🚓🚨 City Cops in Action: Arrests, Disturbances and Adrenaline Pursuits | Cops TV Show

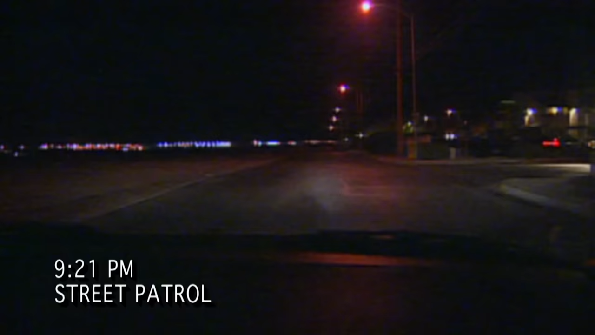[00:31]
I finally got the chance, and you know, it's great. There's no other job that's better than what I'm doing.
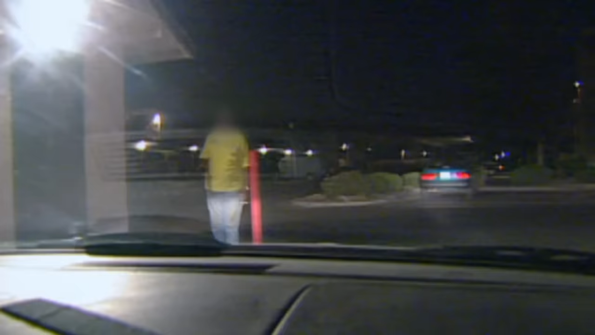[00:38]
Looks like we have a citizen waving us down here.
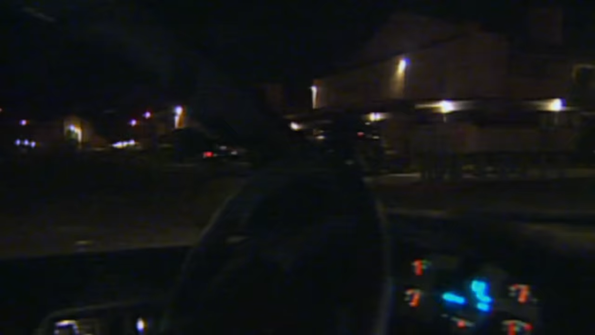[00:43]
I just referring three that security said that the male has left and he's over at Walnut Gardens. I'll be out looking for the female over here.
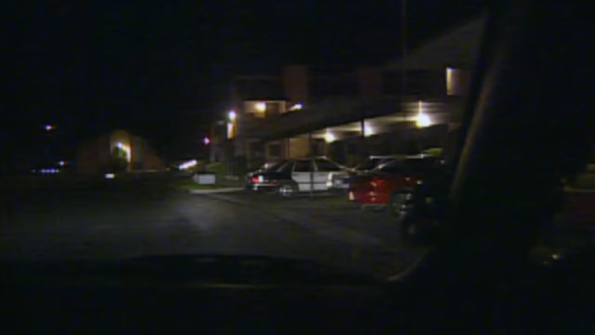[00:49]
Control 3 King 53, hailed by a citizen at the apartments, will be on the west side.
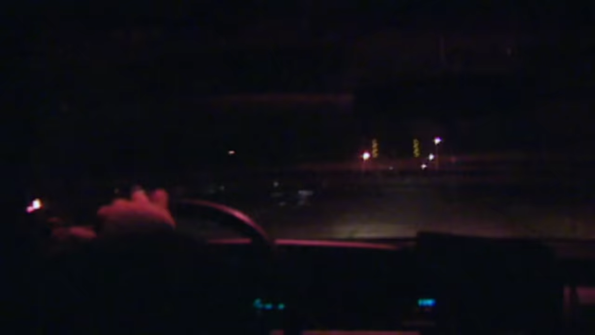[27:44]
There's a bunch of folks down here.